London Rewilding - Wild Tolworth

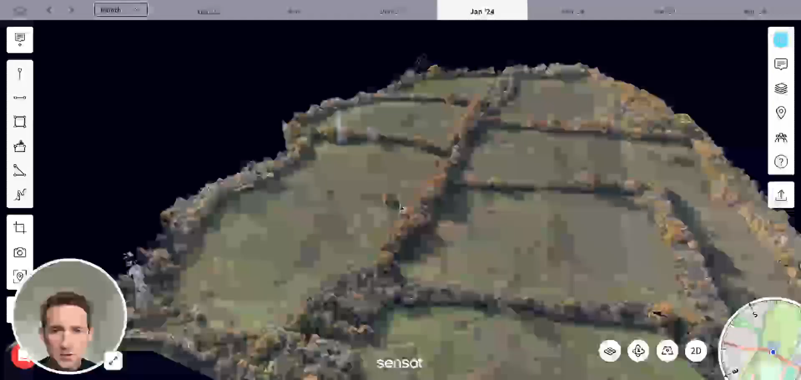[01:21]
So as you can see on this amazing platform which Sensat has provided to us, we can see a 3D digital model of the site and you can see that there's some pretty thick and rich hedgerows lining the sites and some of these date back and when mentioned in the Magna Carta,
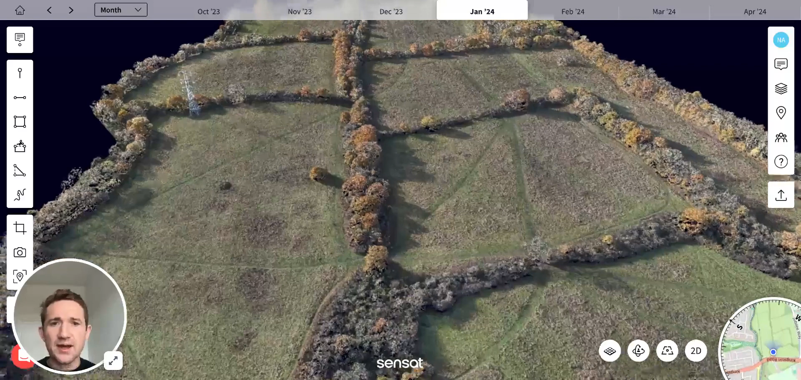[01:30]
so they really are quite ancient and what we're going to see is essentially those hedgerows expanding out into the fields. But to ensure that there is some dynamism and complexity on the site, we are looking to introduce some free-roaming cattle and pigs which will root all and graze and browse this landscape,
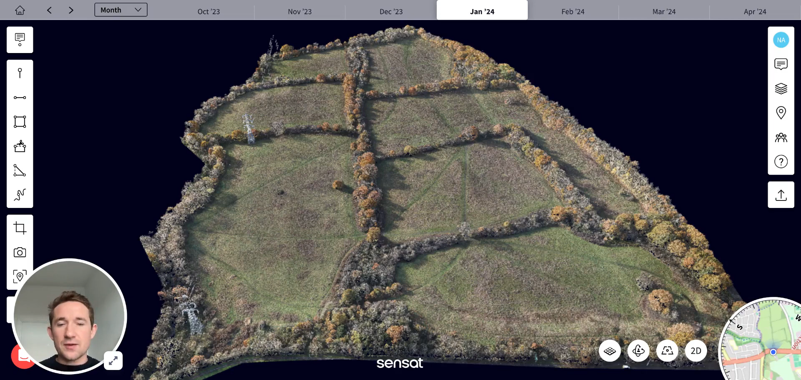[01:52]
essentially making sure that it is a really dynamic and complex place which will give a foothold to a number of different types of animals and insects. And this field here in particular is going to see some change in the next year where this is where the Hogsmill River, which currently is channelized on the left-hand side, used to run through in a type of wetland. And so what we're going to do is let that wetland reform, which will create an amazing foothold for lots of different types of life,
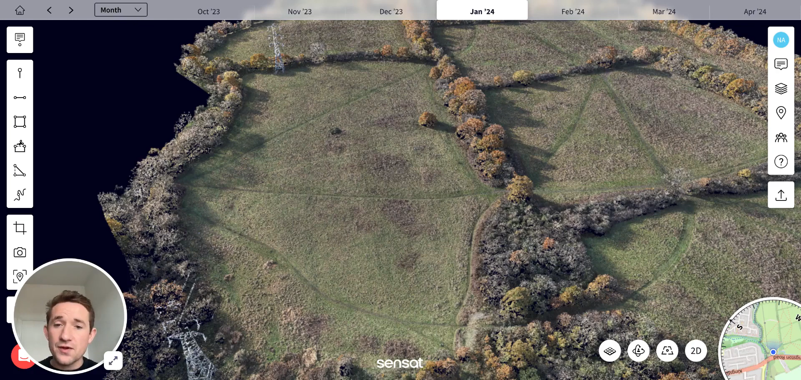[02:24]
but should also help to slow the flow of the river, help with flooding and also purify the water as it comes through. So it should be a really beneficial project. But those are just a couple of updates. We're going to be recording using Sensats drones, this site, on a regular basis. So we'll be able to see a time lapse over time of how it recovers.
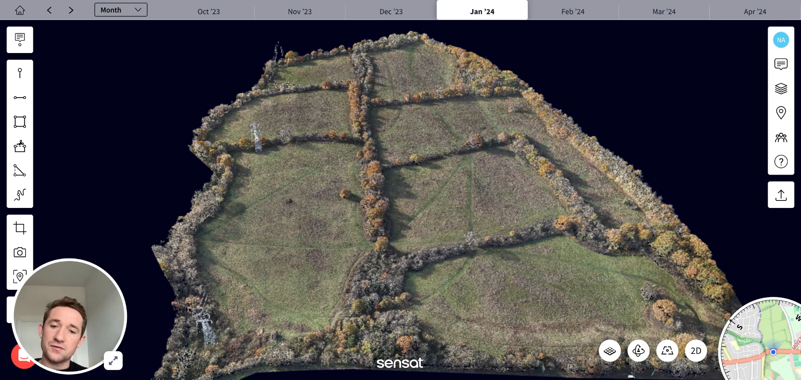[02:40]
And we'll be taking our clients on that journey of recovery. So if you are interested, please do get in contact. And I hope you have a great 2024. Cheers.